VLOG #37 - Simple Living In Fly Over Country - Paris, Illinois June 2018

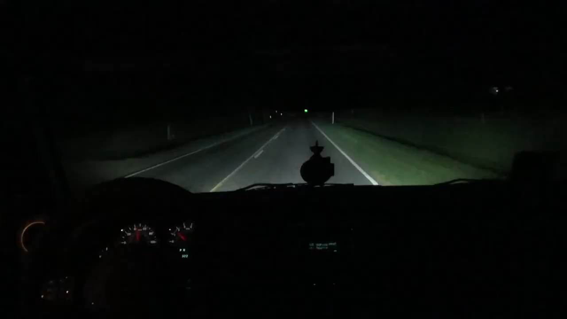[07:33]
Wow, it is raining. I thought you were, like, teasing. No. Oh. It's just, like, maybe a couple drops and it'll, like, really rain here. Maybe, though. I don't know. Looks like the road's wet. I don't know. I don't know.